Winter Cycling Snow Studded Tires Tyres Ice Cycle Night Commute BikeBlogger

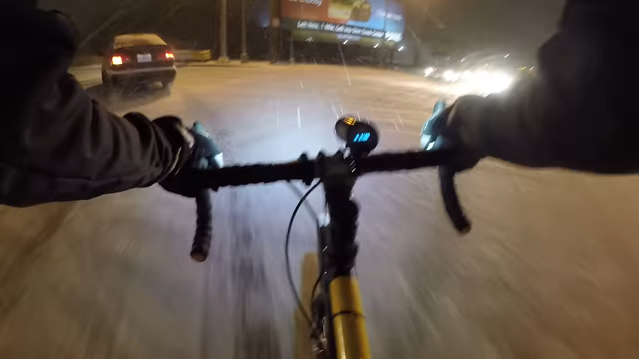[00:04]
oh the weather outside is frightful but my tires are so delightful since I got a place to go let it snow let it snow let it snow hey guys bike blogger here on my commute home from work studded tires
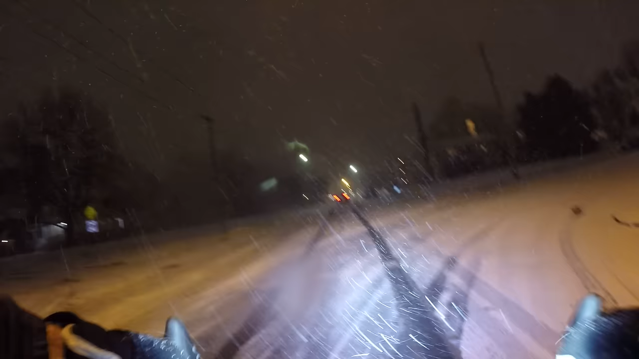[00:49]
they're working really well I'm only going in a straight line though got a little dusting of snow lots of ice big benefit of being a bike commuter is you got lots of you know you can see everywhere you don't have any blind spots sorry if you can't really hear my voice very well I'm using a balaclava I got my mouth covered
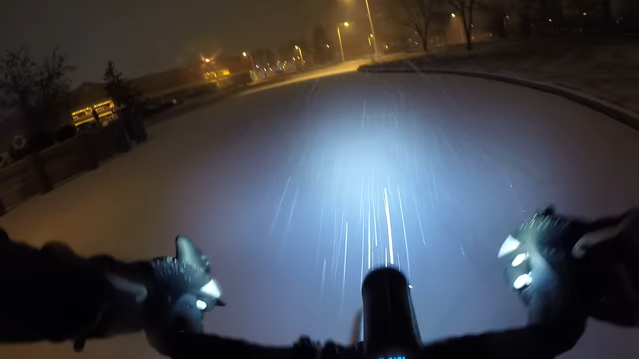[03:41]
also got fenders on my bike yeah this is what it's all about this is why you have a winter bike i sort of use my rain bike also as my winter bike except my winter bike is basically just my rain bike but with studded tires
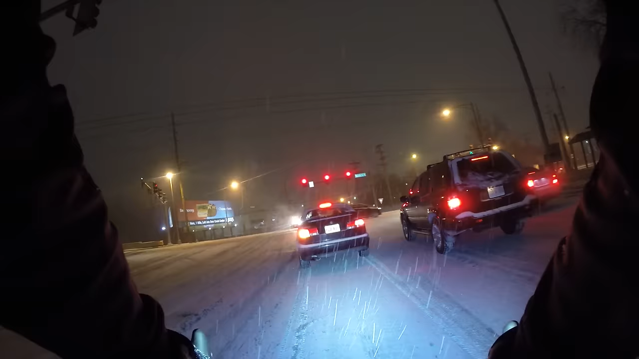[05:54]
i'm gonna go left here there's something about the snow it's just you know it's peaceful it seems quieter even though i took off my balaclava i took it off my face my glasses are still fogging up a bit it's because i'm stopped